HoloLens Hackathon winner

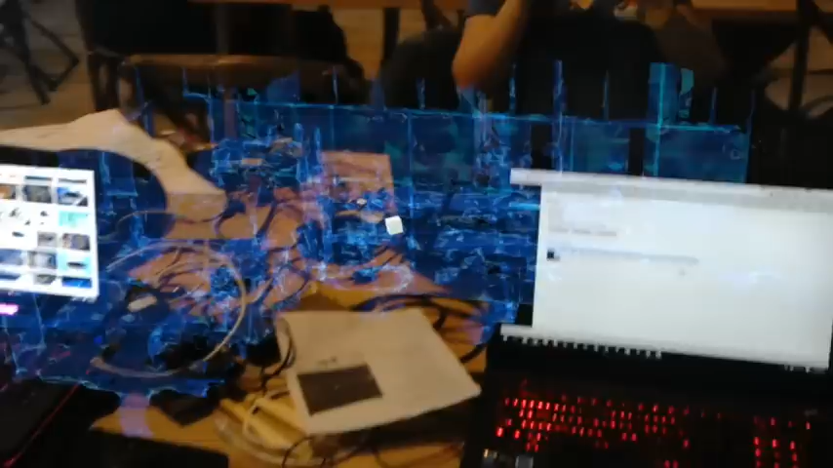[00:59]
And what I want to point out is you can see the head location of my co-worker as she's moving around the table. Let me see if I can capture her moving around the actual space here and see her space being updated on the world view.
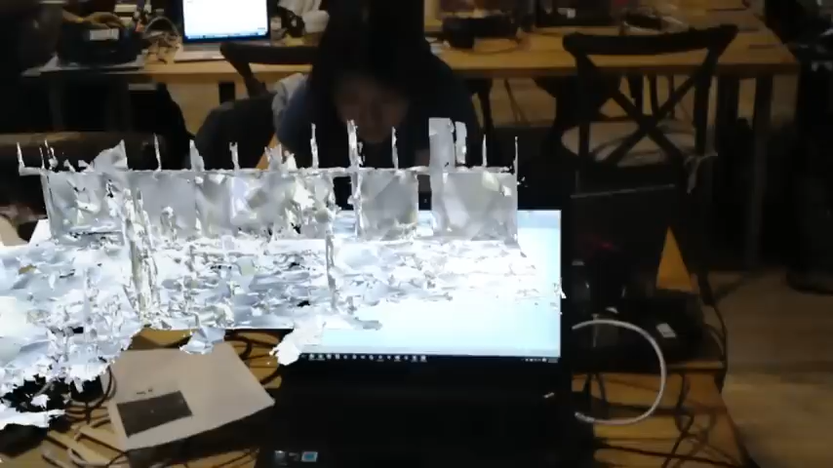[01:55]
it was too large for the graphic card on the headset, so we can't show that to you, unfortunately. But you can see the possibilities that this enables.
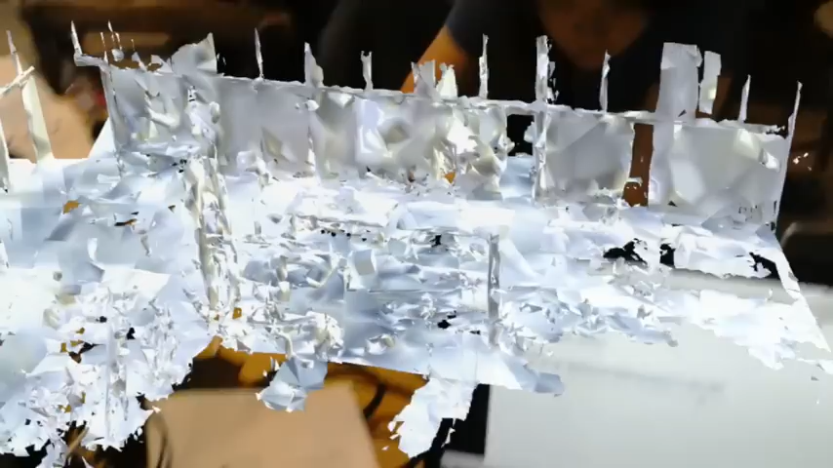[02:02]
Toggle X-Ray. You could have a... Toggle X-Ray.
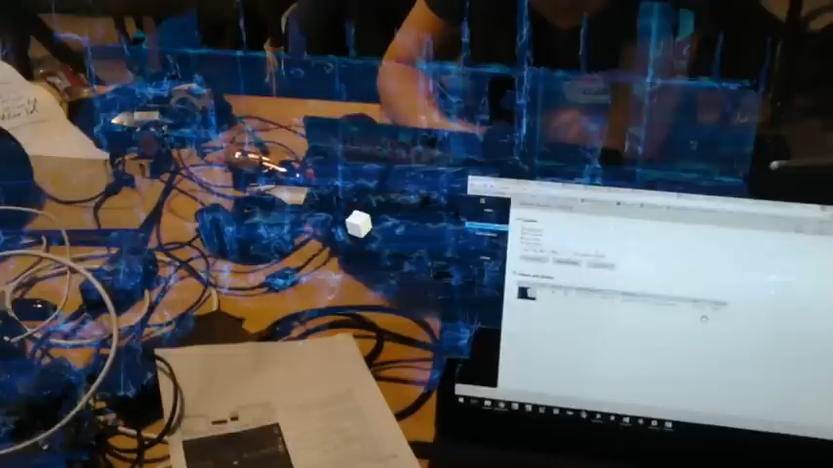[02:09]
You could have a co-worker working in a separate office in a different city and have that co-worker actually perform a mesh reconstruction in real time and visualize that remote mesh here on your tabletop.